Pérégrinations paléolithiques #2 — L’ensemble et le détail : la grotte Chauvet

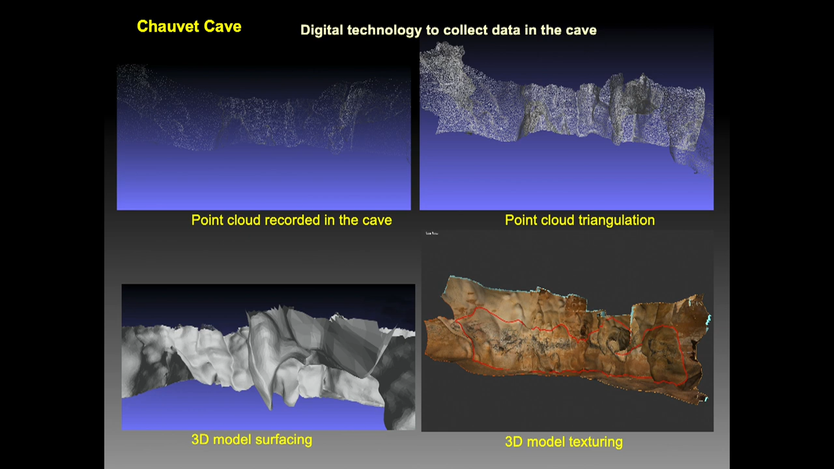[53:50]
y a des moments où on va voir sur l'ordinateur grâce au texturage avec les photos haute résolution la quatrième étape là on va voir des détails qu'on ne peut malheureusement pas voir dans la grotte parce qu'on est trop loin par exemple c'est tout bête
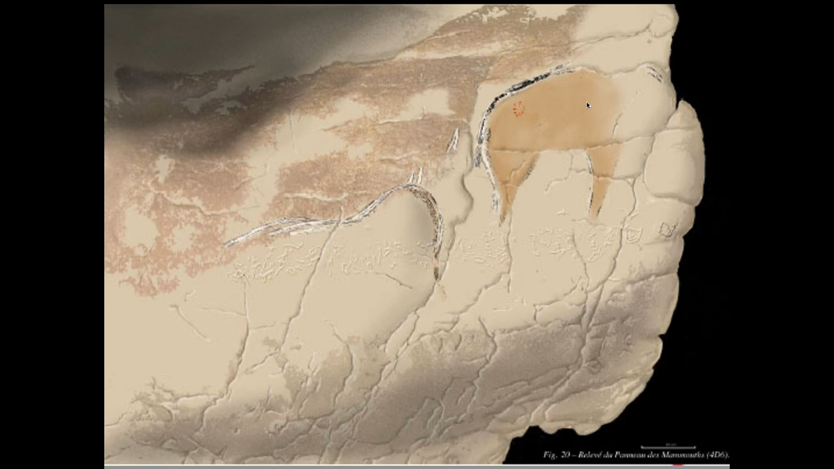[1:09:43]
le voir le relevé vous avez ici les éléments et on voit ici l'utilisation de relief pour ce mammouth en teint de plate à l'argile avec le dos en tracé noir et ici fait au doigt dans l'argile
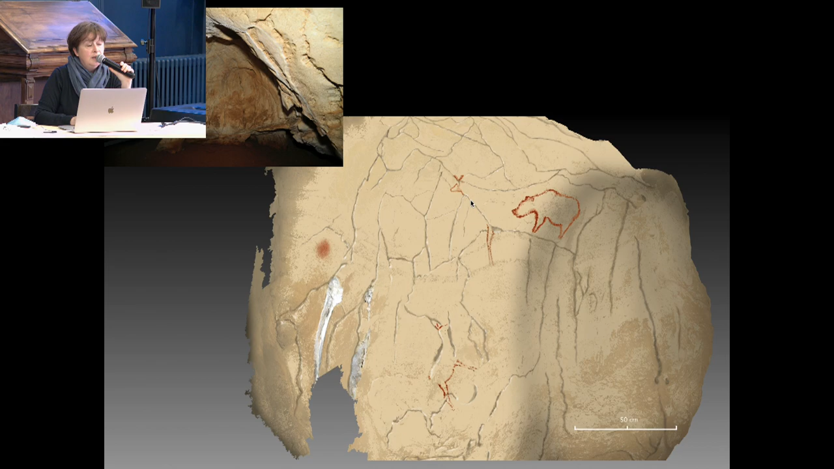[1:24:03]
illustrent le poitrail et la ligne de dos et là on a la même chose